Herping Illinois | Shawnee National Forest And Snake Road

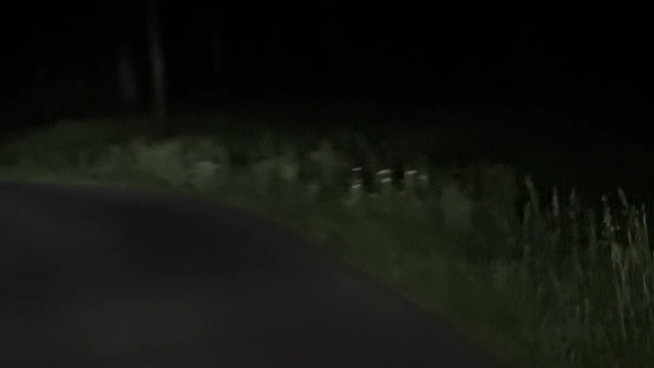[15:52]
Oh, that's a snake. Oh, shit. Just want to stop? Yeah. Snake, Monica.